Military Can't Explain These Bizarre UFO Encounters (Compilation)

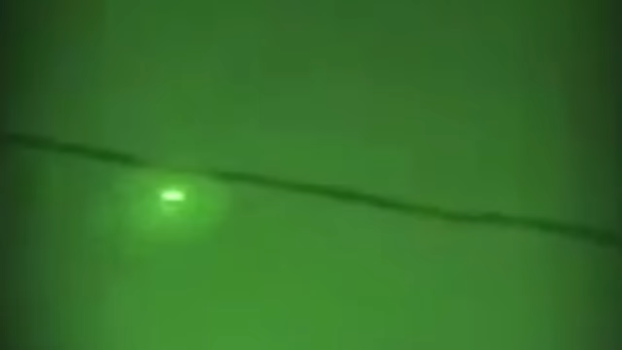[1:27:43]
The first grouping could be a plane, possibly, but it's soon followed by a large bright orb of light that flies through the sky, not following a discernible flight pattern.
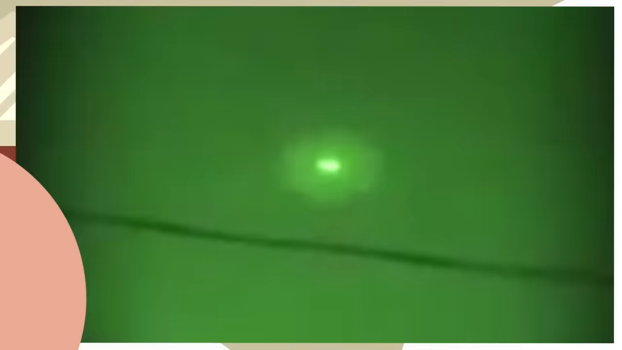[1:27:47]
This light does not look to be of organic origin, and it's far too large to be the result of a plane.
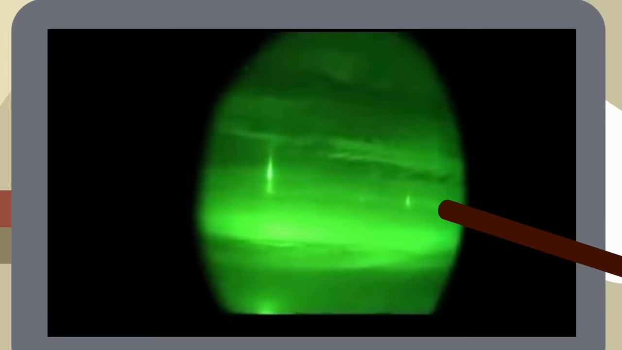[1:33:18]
These beams of light are incredibly bright, showing up vividly on camera, and appear to be streaming directly down from something that is hidden in the clouds up in the sky. The Marines can be heard talking in the background of the footage, and they are clearly as thrown off by what they are seeing as any of us watching their video might be.
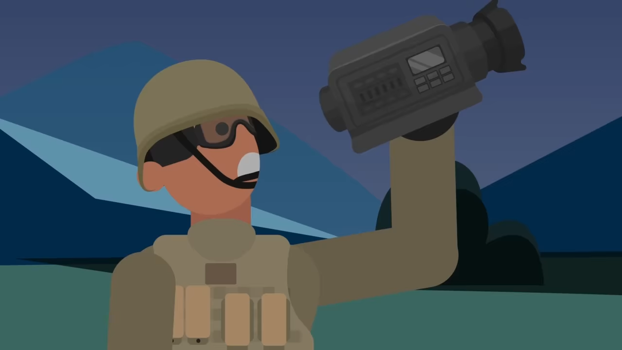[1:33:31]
One voice can be heard saying, Man, that's weird, as others clamor to get a better look at these unusual beams of light, and another voice says, Dude, look at it, as someone else inquires, have you ever seen that?
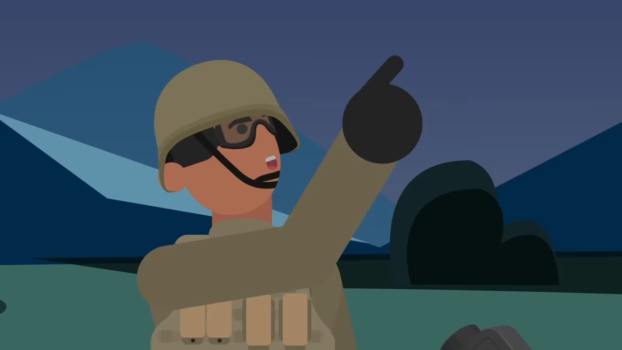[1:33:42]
Yet another Marine chimes in and remarks they're all over the place,
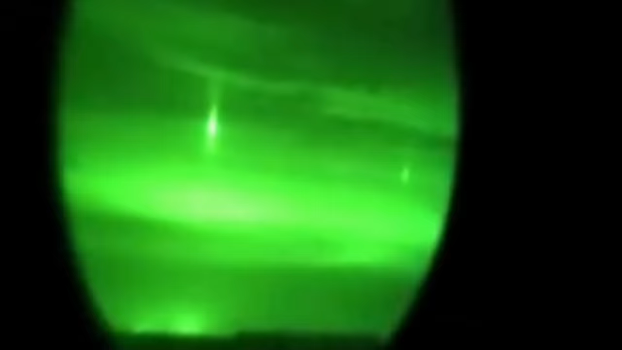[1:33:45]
and truly they appear to be all over the place, scattered across the visible horizon. One man questions if the light has to do with the ways the stars are shining, but is quickly dismissed by his peers.
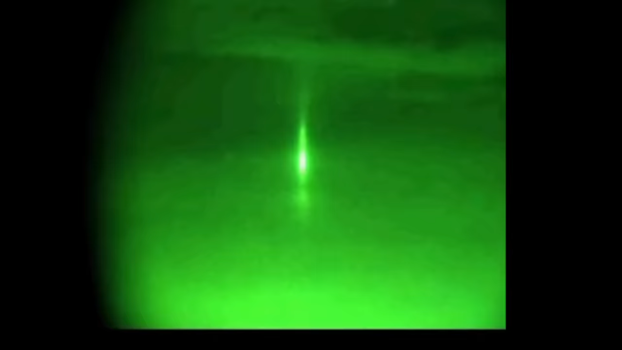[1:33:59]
There is one clear bright beam of light, the main one, as one of the Marines refer to it, emitting the brightest light. None of the men filming the phenomenon are able to determine what it could possibly be.
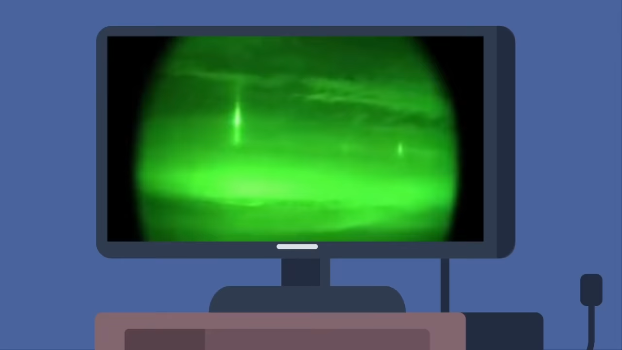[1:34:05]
While this video may not seem as visually impressive as some of the other UFO footage coming out of Iraq,
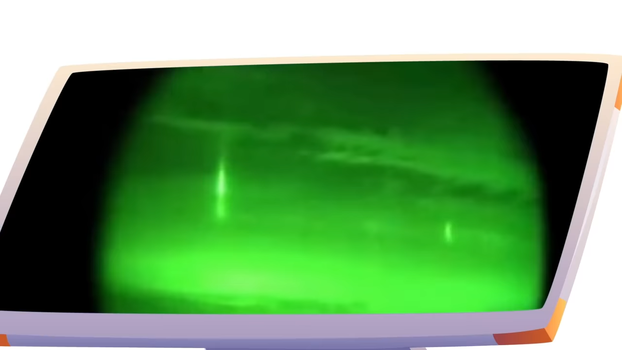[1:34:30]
It's hard to look at these beams, which so clearly are coming from something in the clouds, and not assume that aliens are somehow involved.
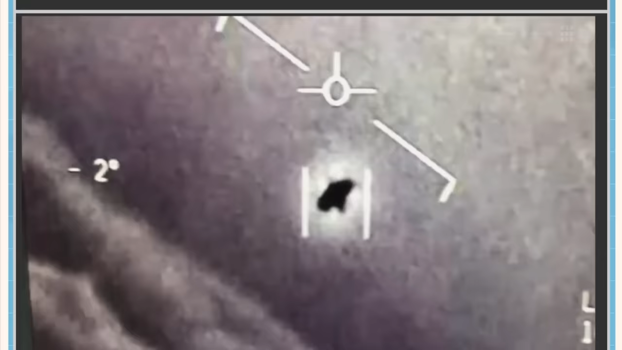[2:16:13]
it's been hotly debated whether this video shows an actual UFO or merely the infrared heat signature of a jet aircraft heading away from the pilot.
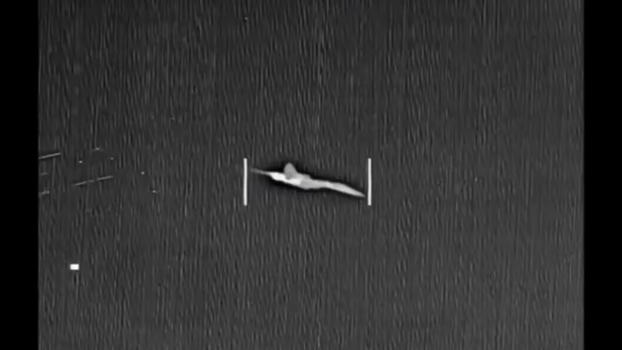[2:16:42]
The Flyer video from 2014 appears to show the infrared bloom from a departing aircraft, much like the gimbal video.
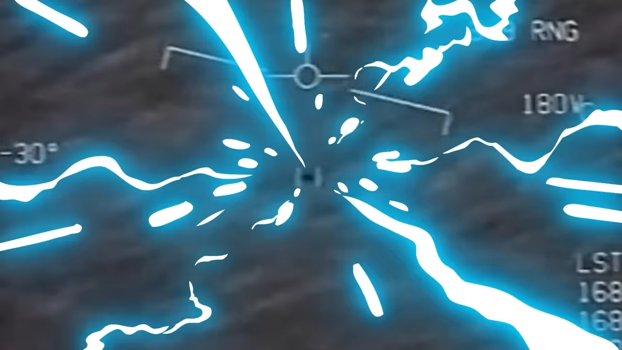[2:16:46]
While the 2015 GoFast video appears to show a large bird flying above the ocean,
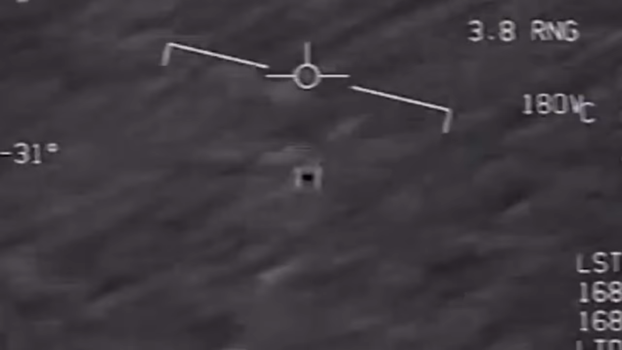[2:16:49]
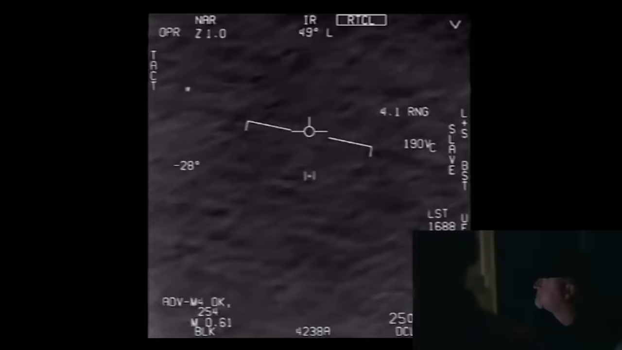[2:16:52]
having been captured by a targeting system onboard a different Navy aircraft. The two pilots onboard this last aircraft were laughing at their ability to get a solid lock-on,
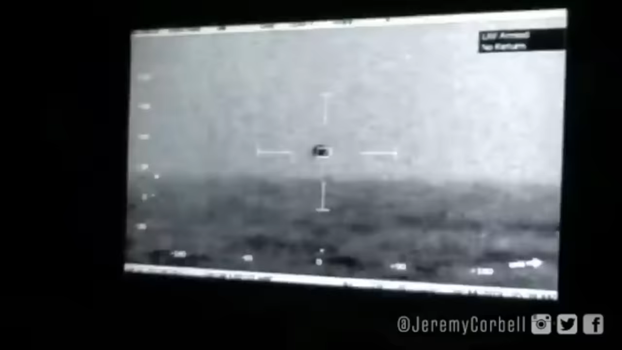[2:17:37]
with six minutes clearly edited out to make it seem like the object sped up.